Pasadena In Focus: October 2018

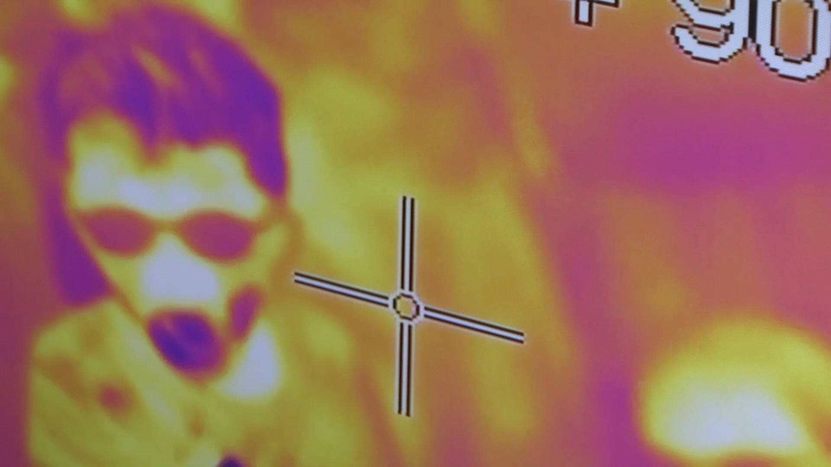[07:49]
So we have set up here an infrared camera, and the kids have ice where they can see how infrared helps you detect the temperature of things.